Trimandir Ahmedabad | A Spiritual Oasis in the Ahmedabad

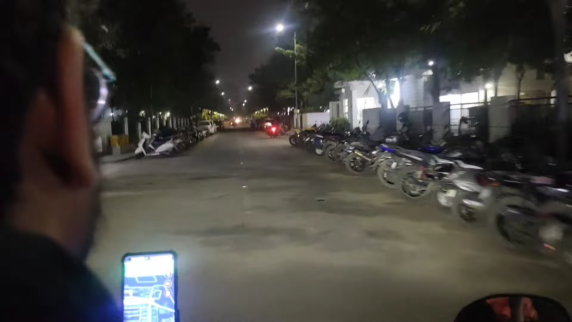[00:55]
सो गाइस, अब यहां से हम हाईवे पकड़ लेंगे, एसजी हाईवे।
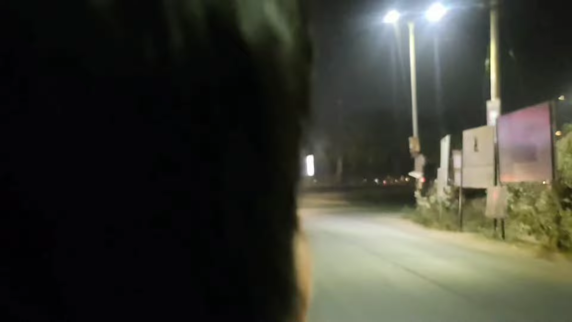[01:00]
ये वैसे तो दूसरा हाईवे है, लेकिन और सबसे बड़ी बात ये है कि यार हम हाईवे को पकड़ नहीं सकते।
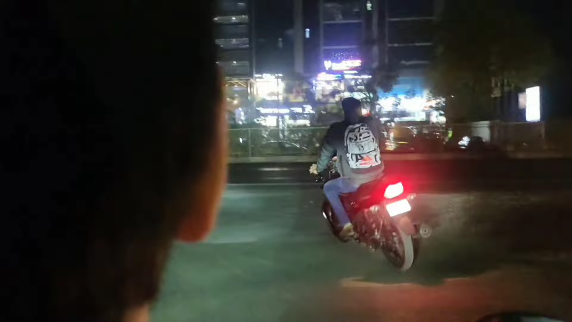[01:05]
ओके okay. हमने हाईवे पकड़ लिया तो यार दूसरे को भी जाना है, जाने देते हैं।